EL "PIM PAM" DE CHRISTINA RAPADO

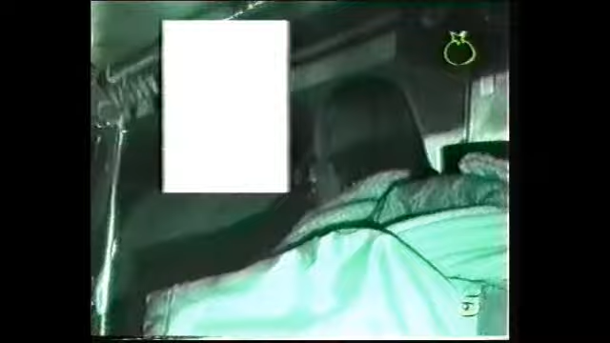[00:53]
Y es que no es para menos porque la rubia no contenta con agitar la melena y menear el culo como si le fuera